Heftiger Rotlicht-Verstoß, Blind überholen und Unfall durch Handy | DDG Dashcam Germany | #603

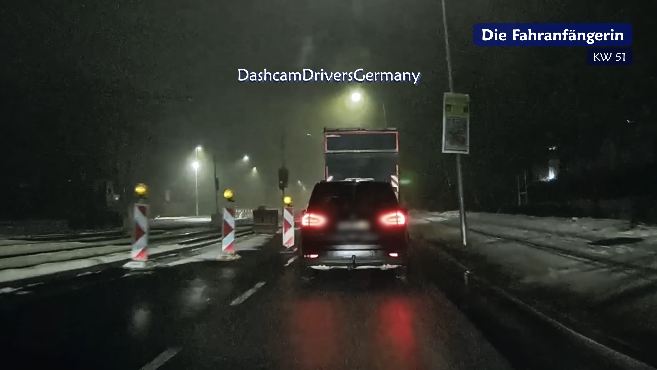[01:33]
Wobei bei der Einsenderin ja häufiger Dinge aus dem Nichts auftauchen. Weil egal wie oft man sich das hier auch anschaut, wo diese Warmbarke plötzlich herkommt, das bleibt einfach ein Rätsel. Die Einsenderin wartet jetzt ab, bis sie aussteigen kann und räumt die Barke dann auch weg. Die sind übrigens gar nicht mal so leicht, habe ich gegoogelt. So ein Barkenfuß, der wiegt tatsächlich knappe 30 Kilo. Und bevor sich jetzt wer fragt, warum sie die Warnweste nur in der Hand hat und nicht angezogen hat. Die Straße hier ist schnurgerade und super einsehbar.
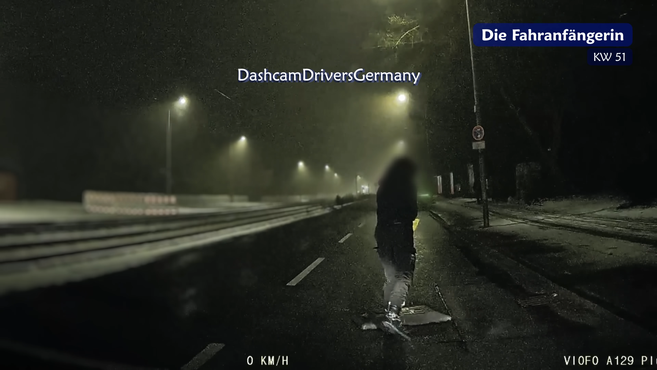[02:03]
Sie meint, es kam halt schlichtweg kein Verkehr mehr, also das mag durchaus vertretbar gewesen sein. Ansonsten wisst ihr ja, Eigensicherung ist immer wichtig, da solltet ihr normalerweise immer dran denken.
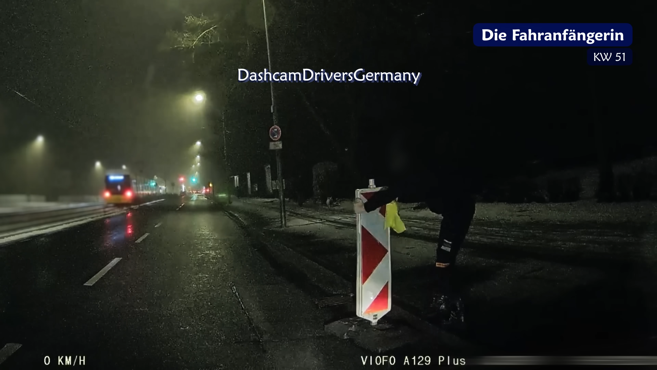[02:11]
Ein guter Tipp in dem Zusammenhang übrigens, Warnwesten gehören nicht in den Kofferraum, sondern immer an eine Stelle im Auto, wo ihr vom Fahrersitz aus schon drauf zugreifen könnt.